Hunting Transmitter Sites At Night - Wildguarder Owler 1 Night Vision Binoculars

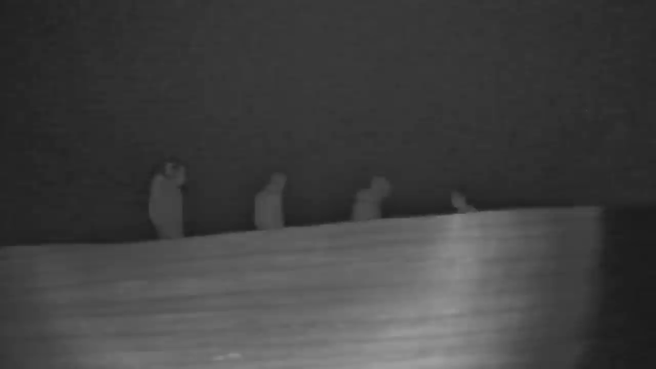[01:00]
so you can observe targets in fully dark conditions at a range
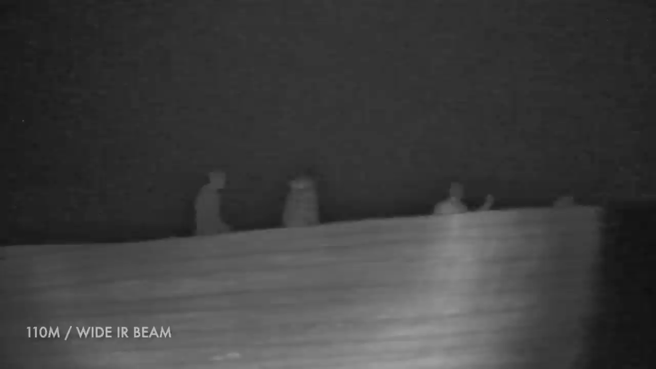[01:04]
of 1640 feet or 500 meters.
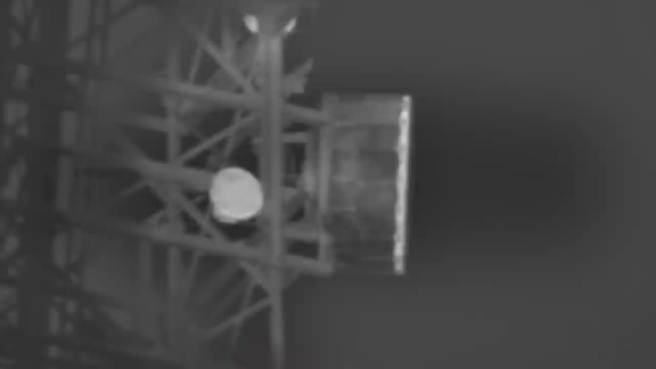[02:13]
They have an infrared sensitive CMOS sensor and CCD auxiliary lighting and record good quality video during the day and night at 2592x1944 pixels with a photo resolution of 1280x720.
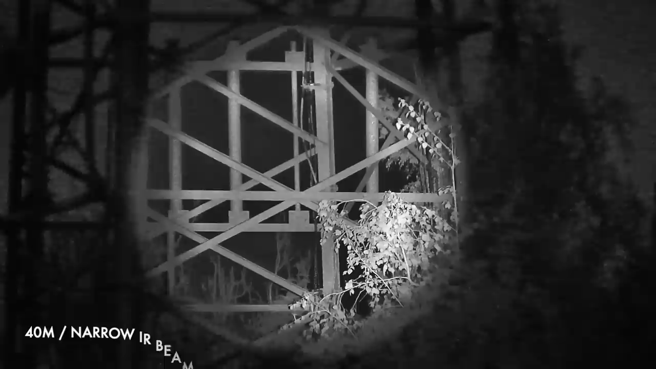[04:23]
The LED is inside the eyepiece and it would be good if there was some way of diffusing it to create an even wider light spread at shorter ranges.
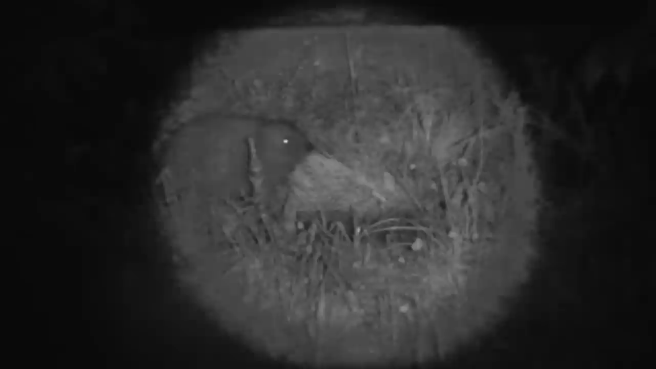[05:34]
Getting the focus right on a fast moving target isn't always easy. However, a slow moving target such as this prickly fellow with the use of a tripod was really easy. So that's the Owler one from Wild Garda.